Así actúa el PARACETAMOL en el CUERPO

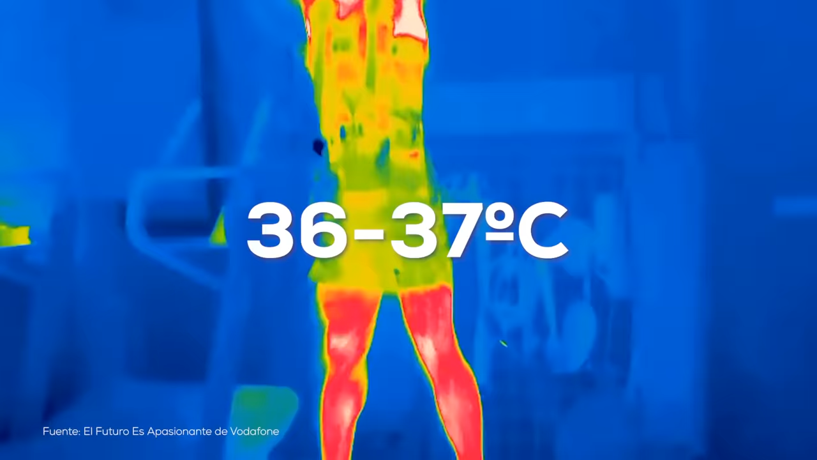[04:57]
Normalmente, el hipotálamo intenta mantenerla en torno a 36-37 grados.